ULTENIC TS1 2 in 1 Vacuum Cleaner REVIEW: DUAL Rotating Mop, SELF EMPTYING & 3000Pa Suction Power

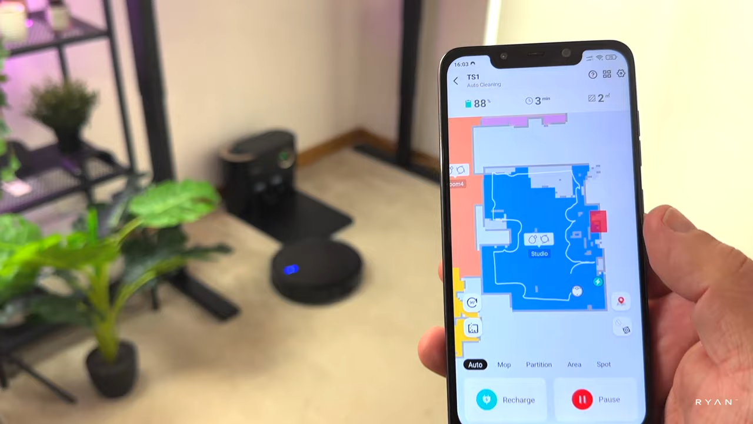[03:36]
it goes right on the edge of the unit there on the app you can see
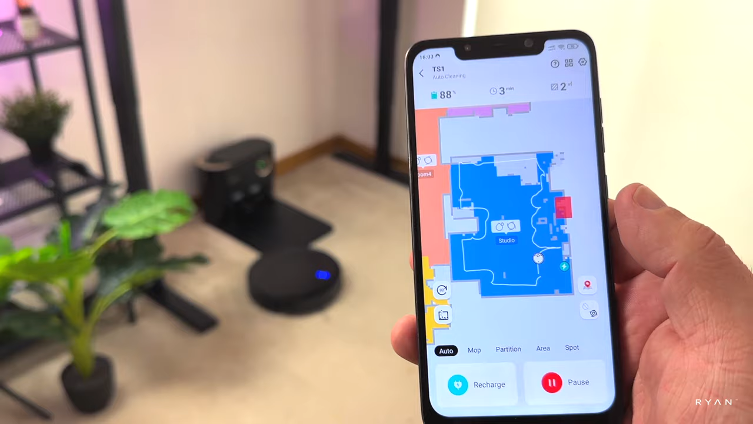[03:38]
where the robot has been you can see the dock there